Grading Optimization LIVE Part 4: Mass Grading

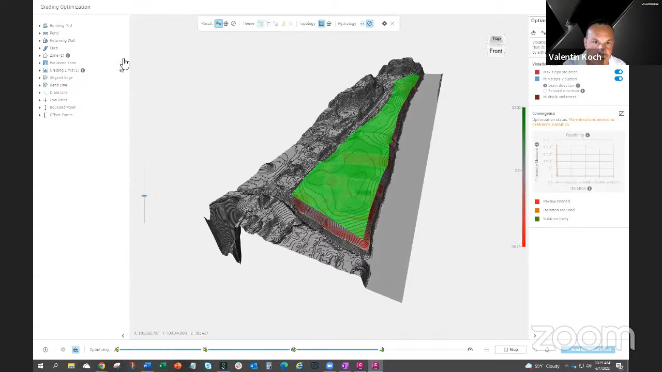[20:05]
But you can see from the contours, you can see in the middle, it's still creating this little hill there. The reason is it can. We don't tell it to do anything else.
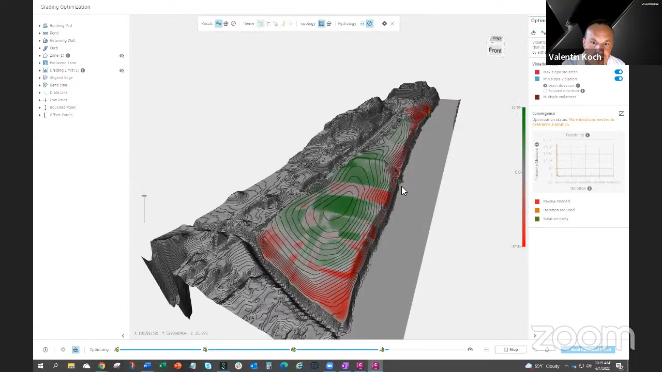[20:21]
So it's just free to do whatever it wants. It's, even if it's doing the same thing as before, basically, just at 5% now instead of 33.
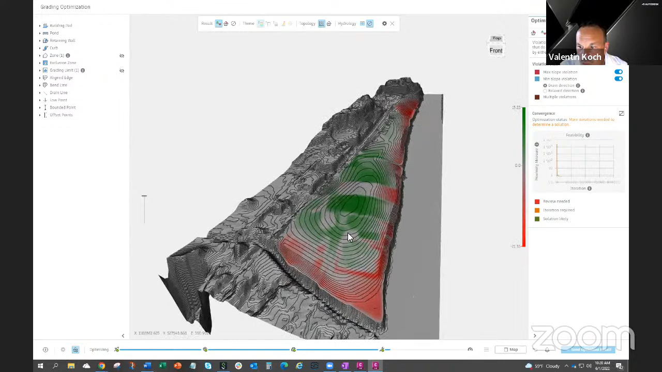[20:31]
So one way we can now change that is,
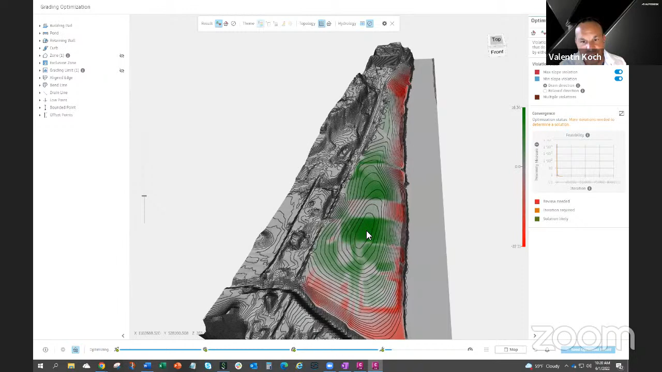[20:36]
Charlie, you want to show? Yep. Yeah, so this might be fine too. I mean, it's at 5%. Maybe that's okay to have it mounted. But, you know, since we have the river down here,
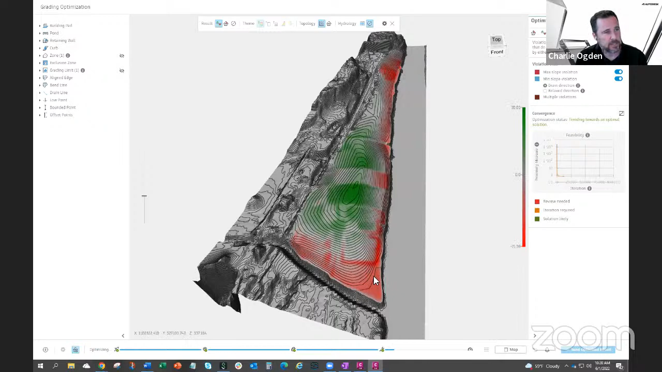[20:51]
we were going to try and grade it all the way down towards the river from the road. So if we go into the zone, we have this minimum drain inclination setting. Oh, and I need to stop it so I can change this. So what this will do is let us enter in a direction, and then it'll try to get, you know, the minimum slope to flow in that direction that I specify.
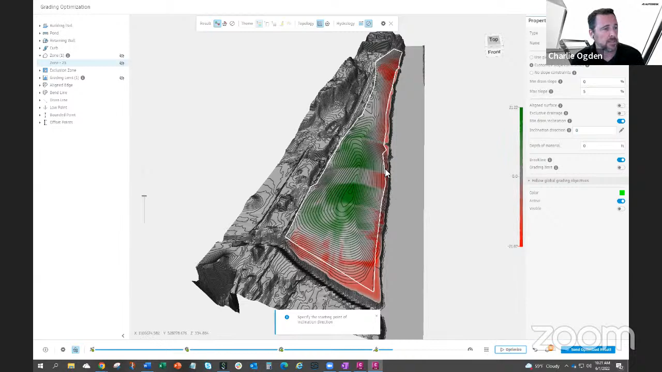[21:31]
So I could type it in, but I don't know where the angles are here. So there's a little button here to pick it in the drawing. And you could start anywhere and then just come off in the direction that you want this inclination direction to go in. But notice I'm not really seeing anything right now. If you have exaggeration on, actually it's raising it way up, you can see there. So if I bring that down, then you can see where the direction is.
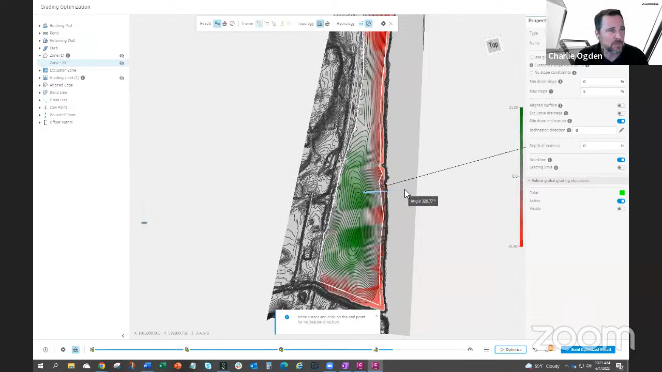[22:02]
So I'm just gonna go somewhere kind of perpendicular to the river. All right. 320-ish. What is actually the black line, Charlie? Is that what's that? Black line that showed. Yeah, that's your zero. Ah, oh, that's zero.
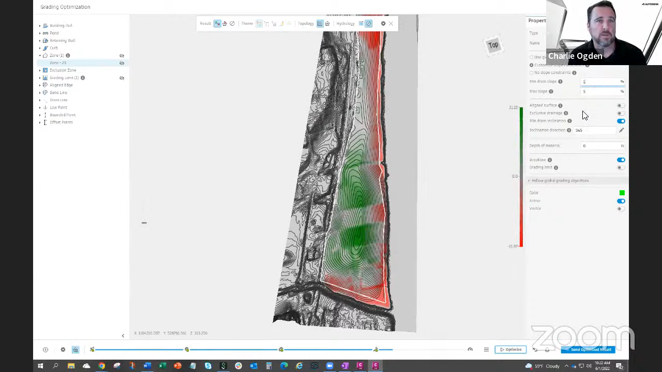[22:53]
And then to use an inclination direction, I need a minimum slope here. So it's, what it's going to do is try to get at least 1% in this direction. If it's zero, it's not going to change anything.
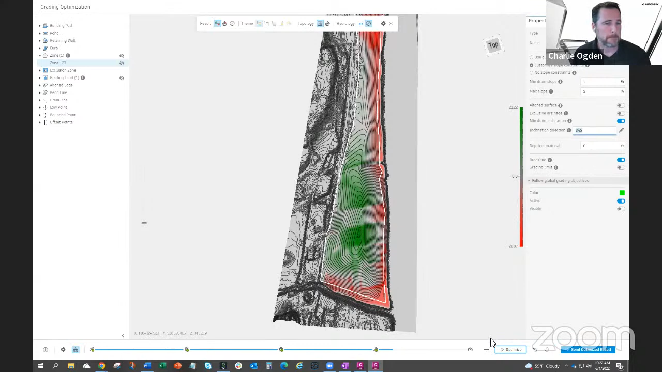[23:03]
So then I'll run it again.
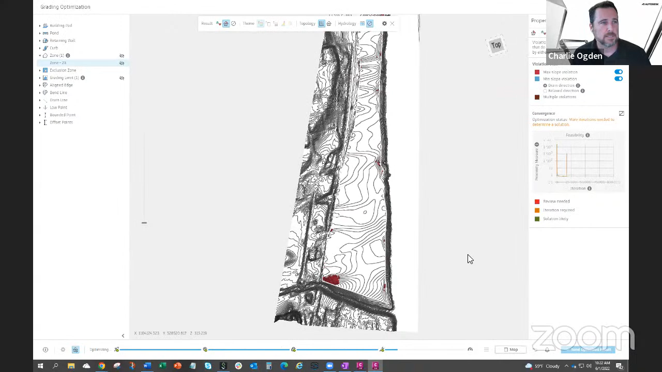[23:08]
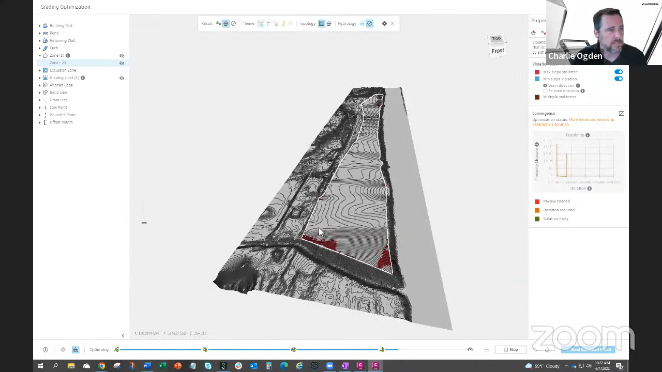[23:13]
And now we see it's tending down towards the river more.
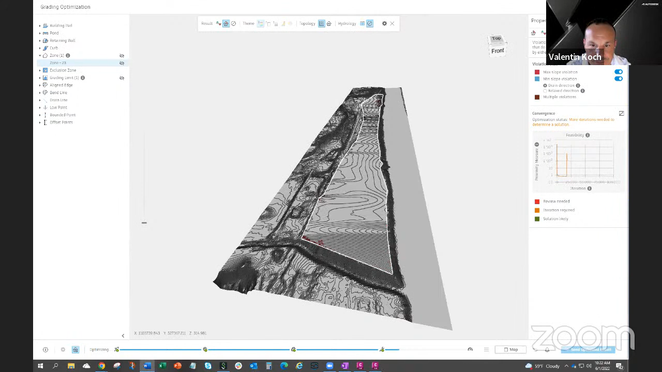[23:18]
Now, can you exaggerate a little bit, Charlie?
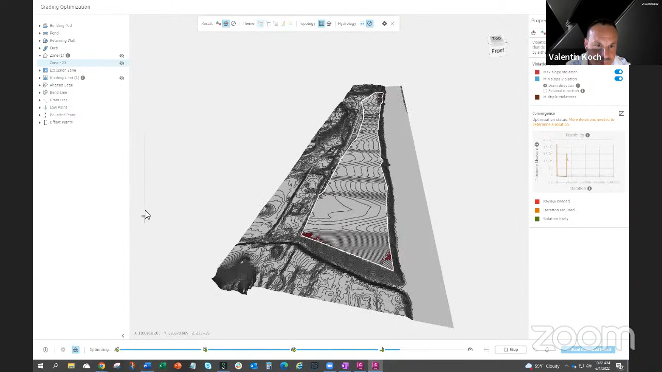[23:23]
Now, when we look in front of the zone to where, at the river,
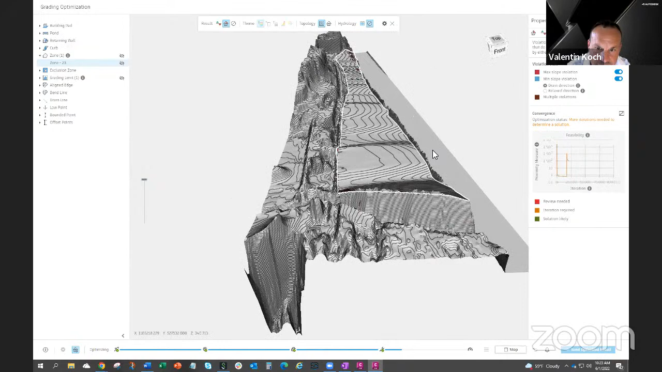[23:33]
yeah, it's creating this little wall in front. The reason is it's why is it doing this? It's because it needs to reach these 1% that Charlie wanted. But if you look at the back of the property, this grading pad is like attached there. So it's like on a hinge. So yeah, exactly there. So it can't really do anything then tilt down towards the river,
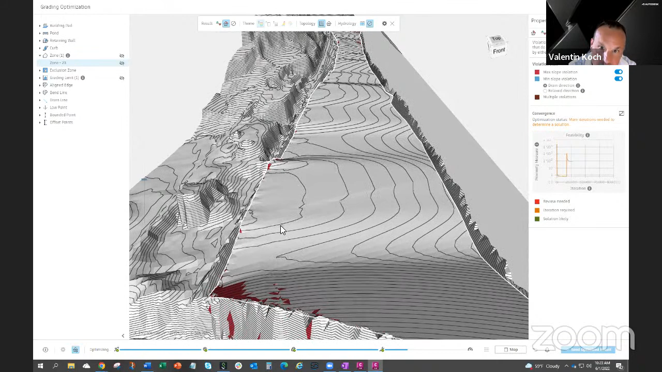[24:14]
and there it's gonna just dig into the riverbank. So what we need to do is we need to give it a little bit of freedom in the back so that it can lift this whole grading pad. Otherwise, it's just going to fill up this little wall in front. So what I probably need is a different grading pad here, right?
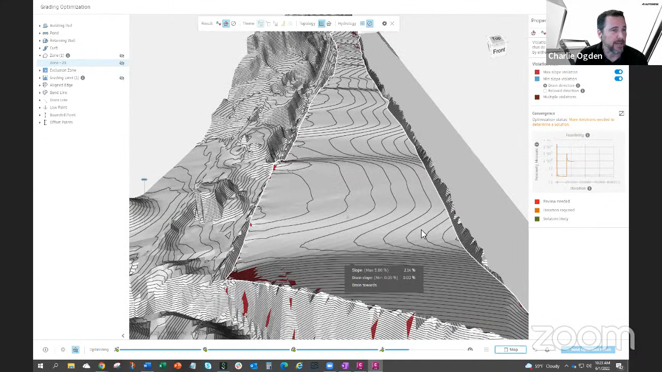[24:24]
Not one that ends along the right of way, which is also the grading limit. So we'll go back to Civil 3D then, since I need a different object.